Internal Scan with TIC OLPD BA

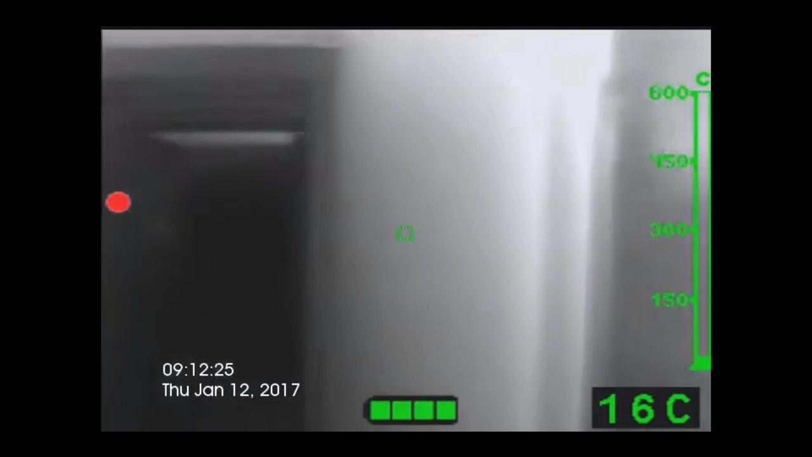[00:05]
On screen: spot 16°C
it is important that you allow the thermal imaging camera to adjust to conditions within the building.
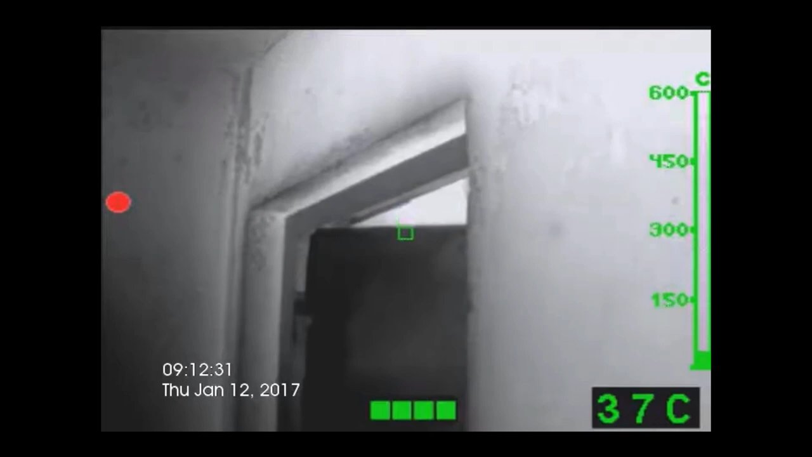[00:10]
On screen: spot 37°C, scale top 600°C
Stay below any overpressure, as this will stop the thermal imaging camera working to its full capacity.
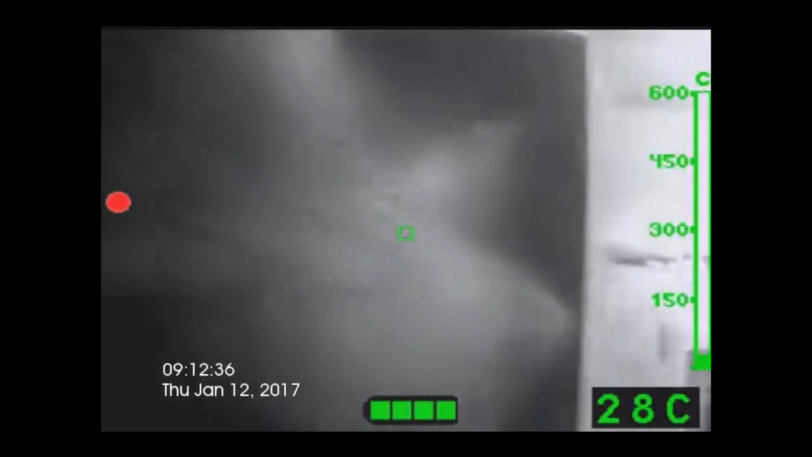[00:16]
On screen: spot 28°C
Any open doors must always be investigated for any sign of fire or casualties.
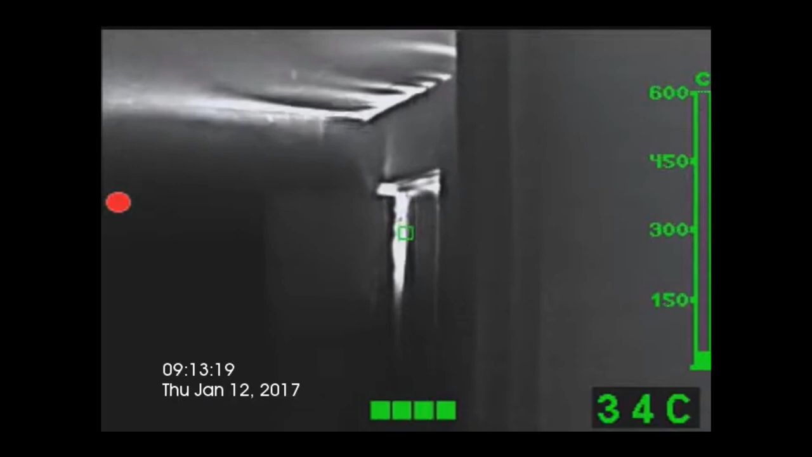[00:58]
On screen: spot 34°C
to ensure another crew is committed into the building to search that floor.
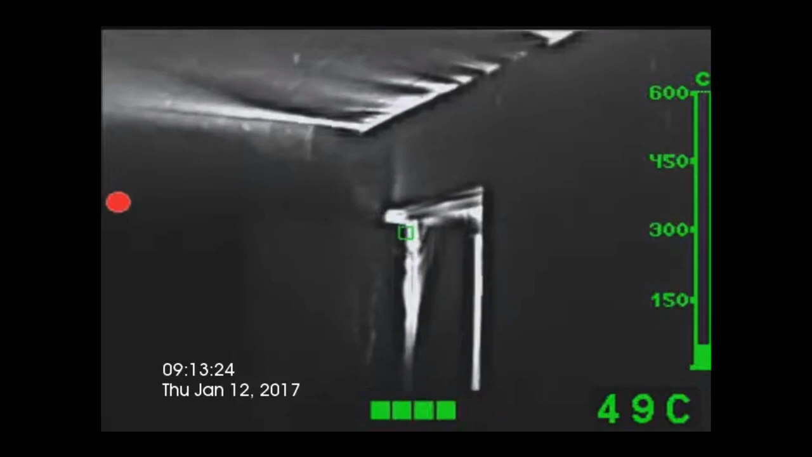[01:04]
On screen: spot 49°C, scale top 600°C
Here you can see the crew have found a fire compartment. However, the door is closed, but using the thermal imaging camera, we can still pick up heat and
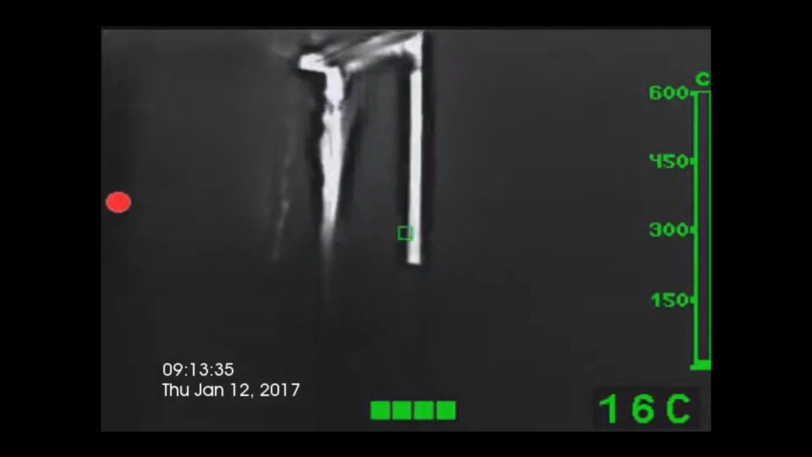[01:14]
On screen: spot 16°C
signs of gases being emitted around the door.
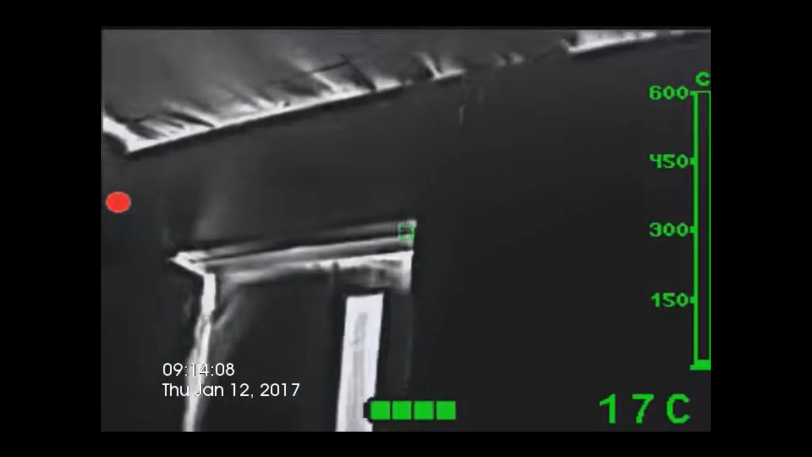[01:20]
On screen: spot 17°C
This situation will require a full